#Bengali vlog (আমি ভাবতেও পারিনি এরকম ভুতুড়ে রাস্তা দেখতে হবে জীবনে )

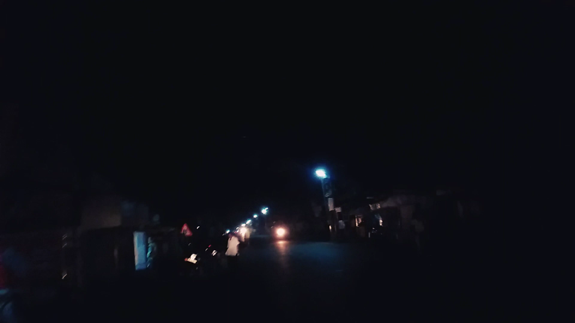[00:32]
কিন্তু এই সময় ভালো বাজার জমজমাট থাকার কথা, কিন্তু দেখো কি অবস্থা রাস্তার। মনে হচ্ছে যেন আমরা শ্রী বিশ্বনাথ বাবুর রাতের কোহেলিতে পৌঁছে গেছি,